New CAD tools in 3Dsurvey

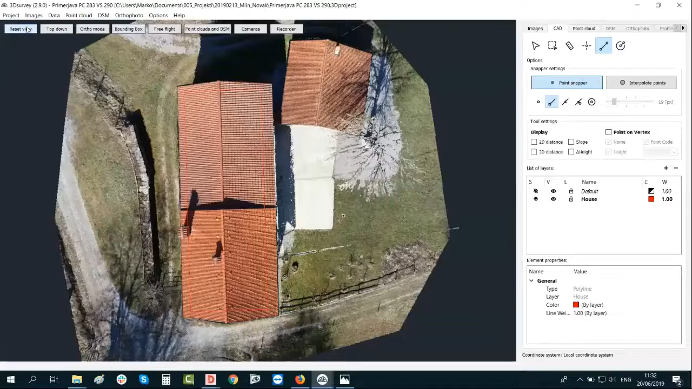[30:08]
click on reset view and inspect how I actually connect these lines.
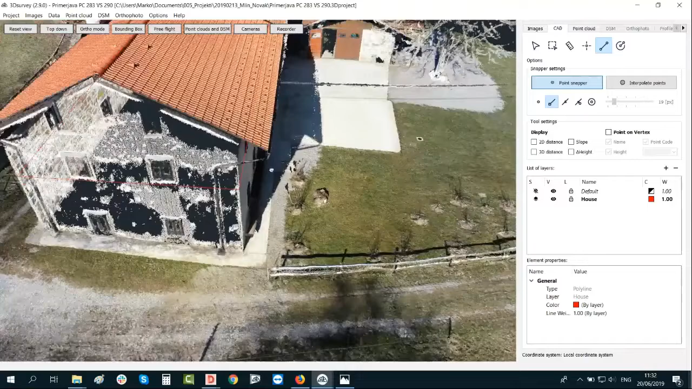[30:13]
Okay, looks all good to me. So as you can see, we were pretty high.
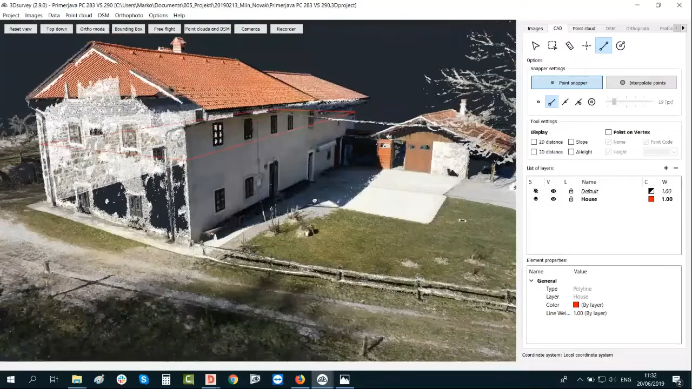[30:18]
And now if I need to have a just few points from the height,
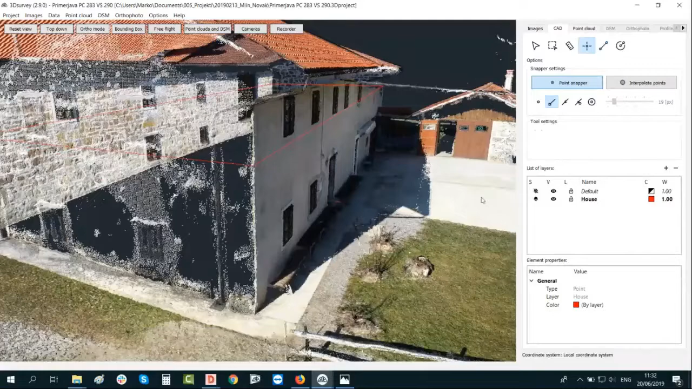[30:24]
I can use draw point tool and just click my elevation point. Like, okay, I need a single point here for my height estimation.
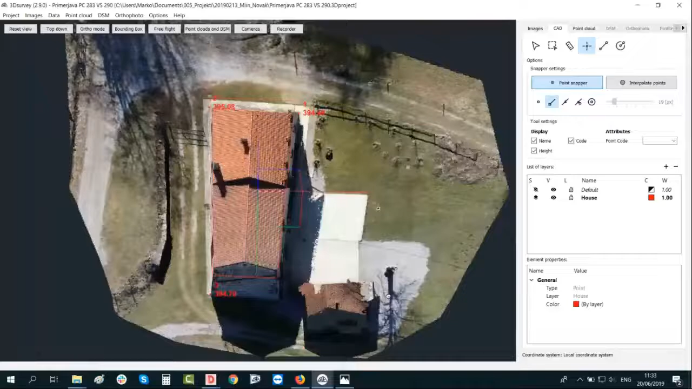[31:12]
Okay, I turn the house upside down. Then in addition, if you need any other 3D points, feel free to select any one of them. Okay, let's try to connect also roof here really quickly. Let's see how it goes. So roof, new layer. I'll take just a green color.
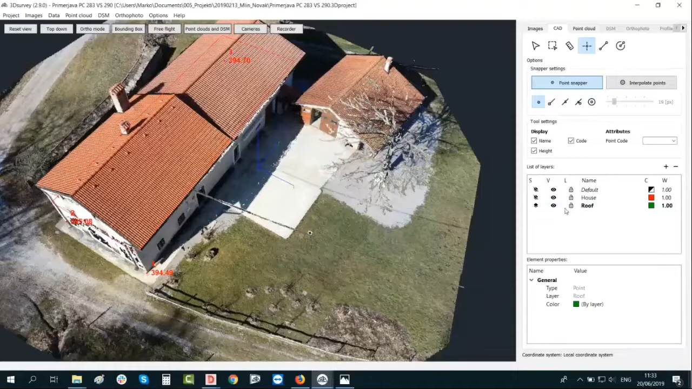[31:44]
I will snap on my point cloud points. Okay, set the thickness. What I advise you here, when you snap on it, okay, now I'm in a
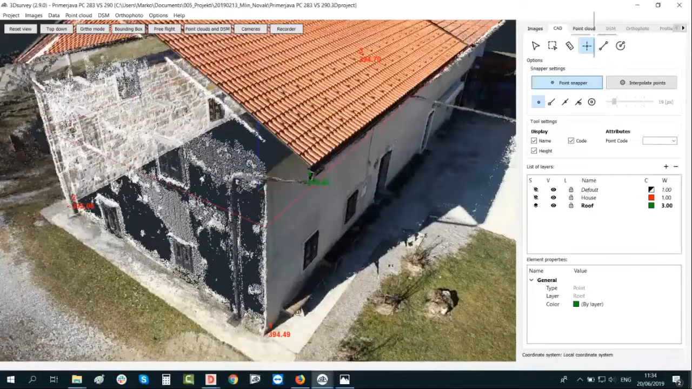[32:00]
drawing point tool, so I need to go to my draw line tool, and let's try to connect.
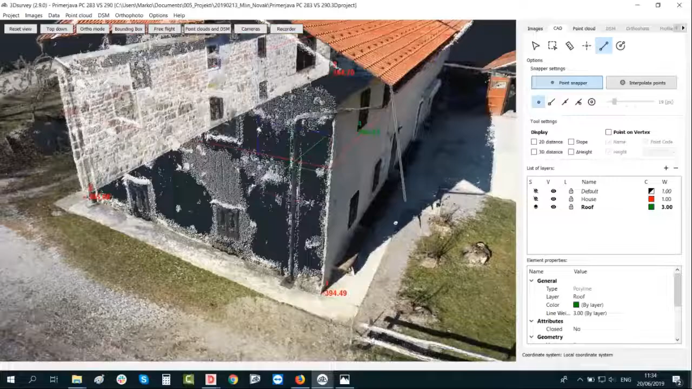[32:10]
So as you can see, my first point go actually through the roof. This is why I'd like to show you the most effective way. Now I click on the correct one.
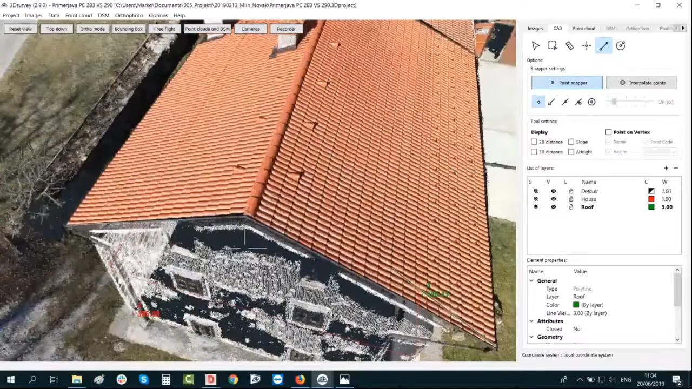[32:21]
Sorry, I zoomed too much. So this is my second point.
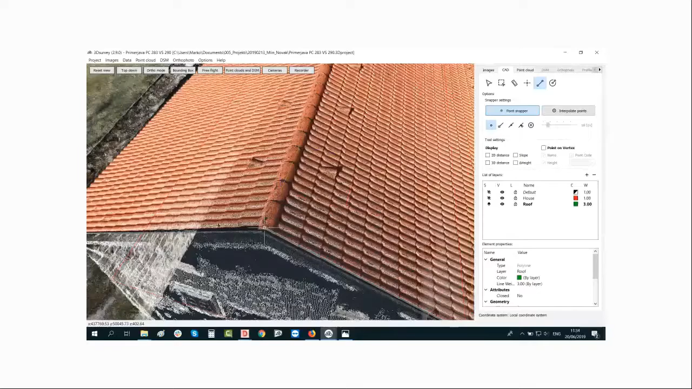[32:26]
Every time when you click,
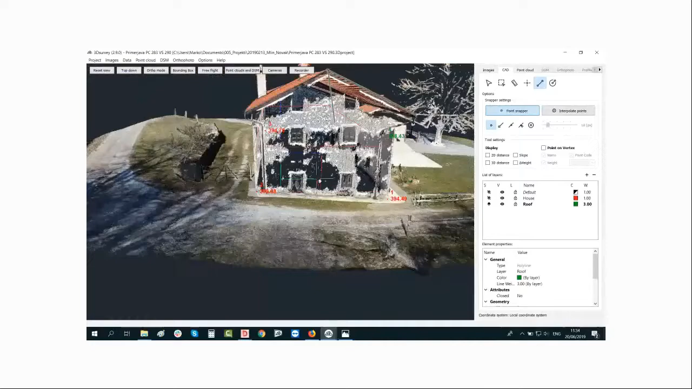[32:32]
make a small rotation that you will just see if you are on the right position. Okay.
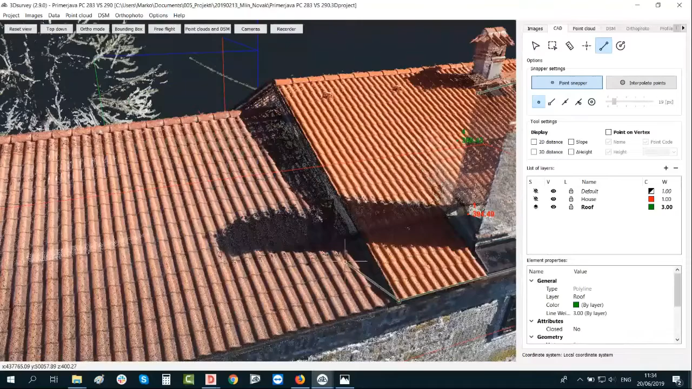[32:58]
So my fourth one, I'm just doing the rotation a bit.
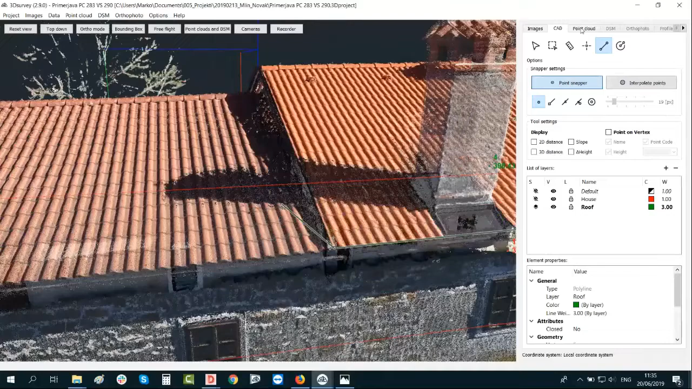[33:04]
I would like to make the point render size a bit bigger, like so also.
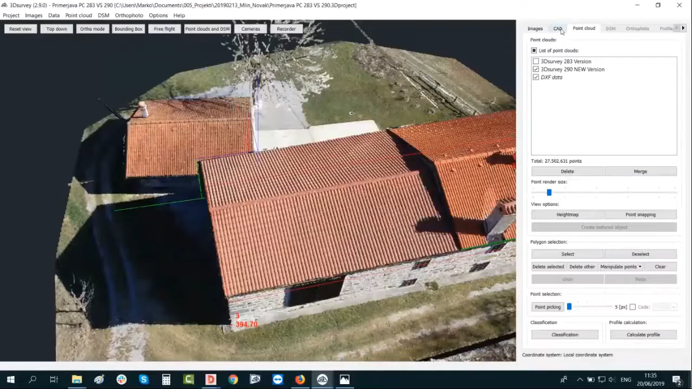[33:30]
I need to go to CAD line. Sorry, to CAD tab. And then, now I need to start from my endpoint and continue drawing.
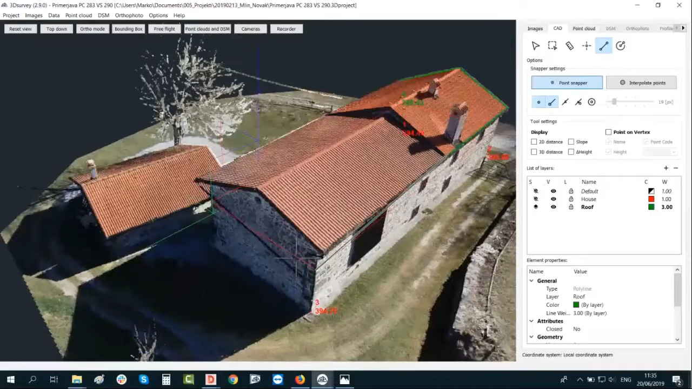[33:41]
In this case, I think we have a 50 million of points. That's why the model is also pretty accurate.
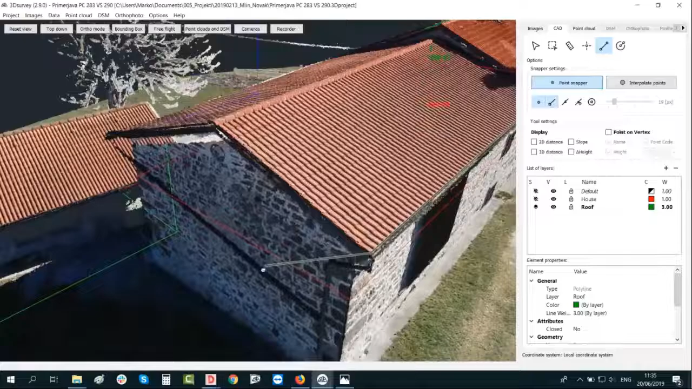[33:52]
So it's really easy to connect it.